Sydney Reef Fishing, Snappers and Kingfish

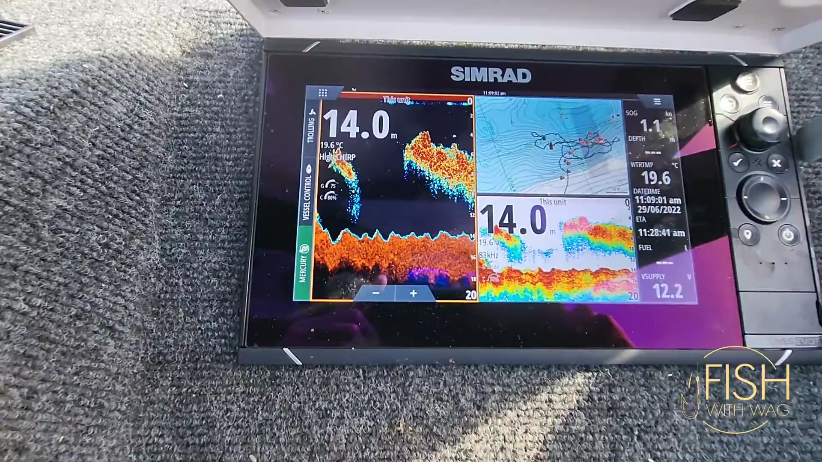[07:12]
On screen: depth 14.0 m, water 19.6°C
and we dropped right in between it. hopefully there's some bigger fish in it.